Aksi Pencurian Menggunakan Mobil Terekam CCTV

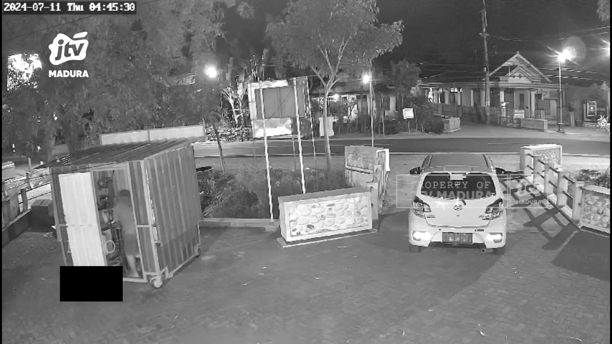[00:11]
Seperti inilah aksi pencurian di Desa Josari, Kecamatan Jetis, Podorogo yang terekam kamera CCTV. Pelaku dekat membobol gembok kontainer jualan es dan mengobrak gabrik isi kontainer sebelum mencuri seller es kontainer tersebut.